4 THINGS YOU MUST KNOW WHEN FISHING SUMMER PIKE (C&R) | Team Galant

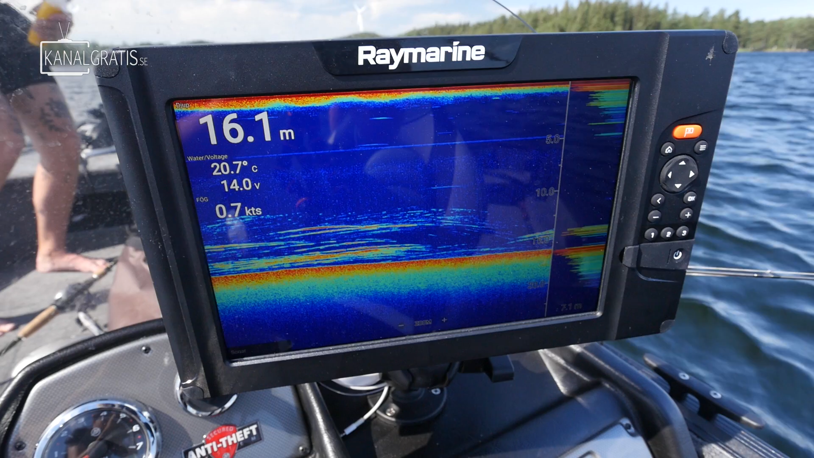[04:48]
On screen: depth 16.1 m, water 20.7°C
Ja nu är det fullt av baitfish här på ekolodet och det är ju vad vi letar efter när vi ska fiska. göra sådana här belagisk sommarjäder. Så nu är vi på rätt ställe här.